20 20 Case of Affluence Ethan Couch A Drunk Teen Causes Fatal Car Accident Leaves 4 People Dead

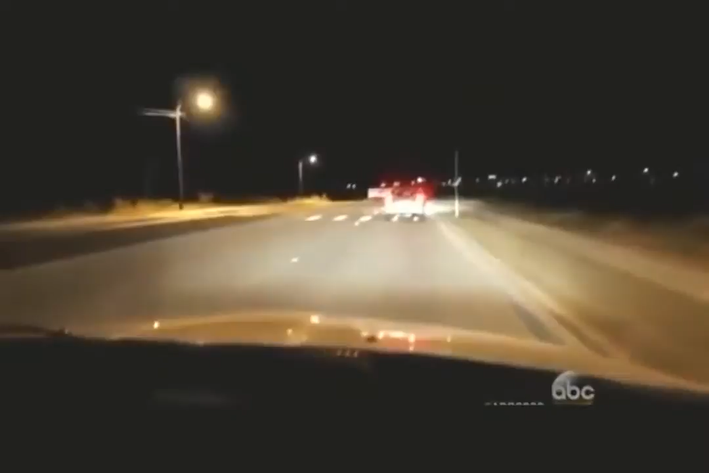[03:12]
he decides to pull over it was that disabled car along with holly and shelby boils standing on the road with the driver we're trying to get out of the car and he tells us he's like no y'all just y'all sit tight i'll